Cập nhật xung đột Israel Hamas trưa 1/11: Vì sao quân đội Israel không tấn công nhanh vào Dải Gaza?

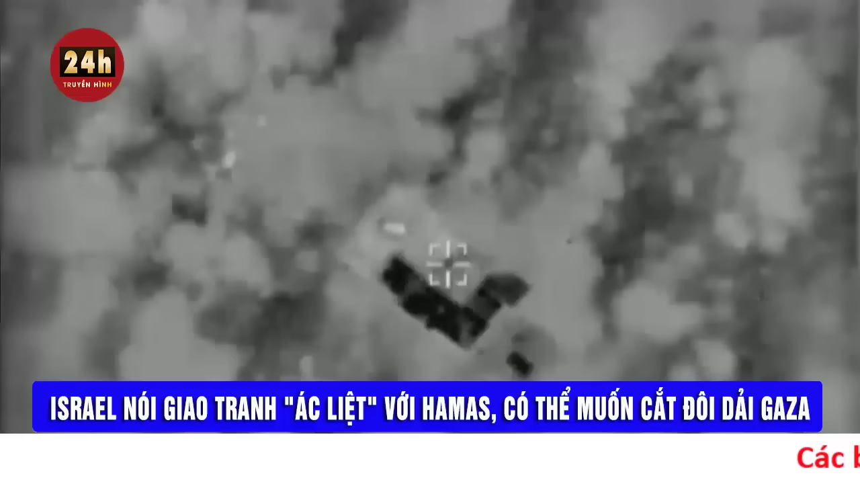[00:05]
Israel nói do tranh ác liệt với Hamas có thể muốn cắt đôi giải Gaza. Quân đội Israel cho biết lực lượng nước này đã tham gia vào các trận đánh ác liệt với Hamas ở sâu trong giải Gaza,
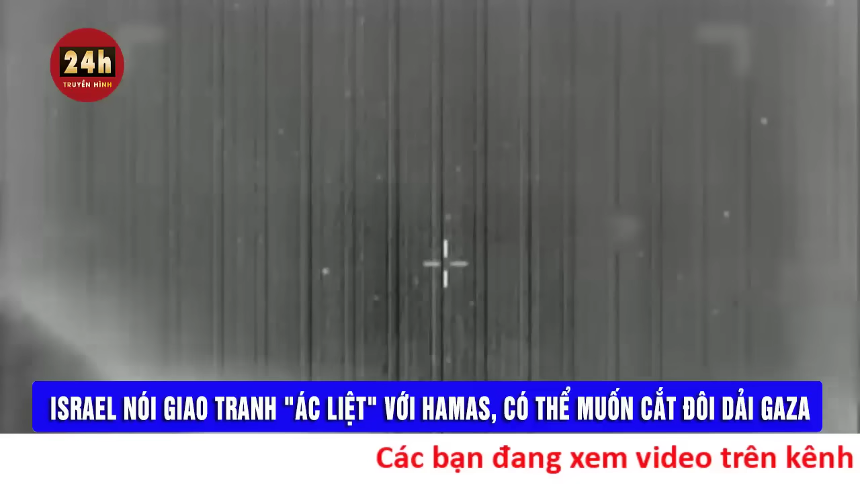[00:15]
đồng thời tiếp tục tấn công bằng không quân và phá binh. Trong một tuyên bố, quân đội Israel nói rằng hàng chục chiến binh Hamas đã bị loại bỏ trong vài giờ qua.
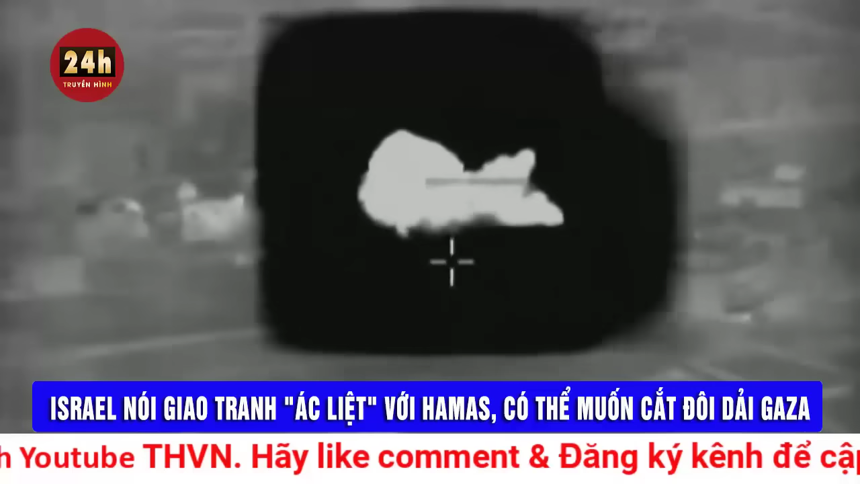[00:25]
Quân đội Israel đã tấn công các bệ phóng tên lửa chống tăng cũng như các trạm quan sát, đồng thời thu giữ nhiều khí tài, tuyên bố cho biết thêm.